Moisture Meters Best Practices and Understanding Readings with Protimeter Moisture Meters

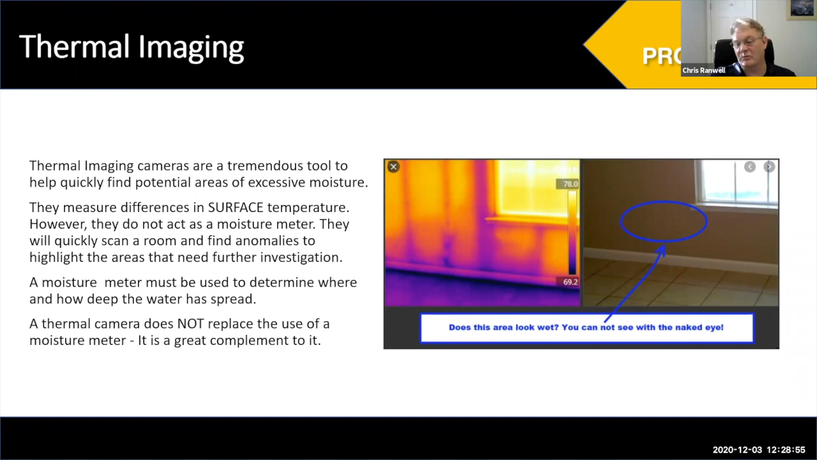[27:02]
And obviously, thermal imaging is only really telling you the difference in temperature from one material to another, or from one area of material to another. So any potential moisture would need to be confirmed with a moisture meter, which I'm sure you guys are already very, very familiar with that practice. So keys to purchasing a moisture meter.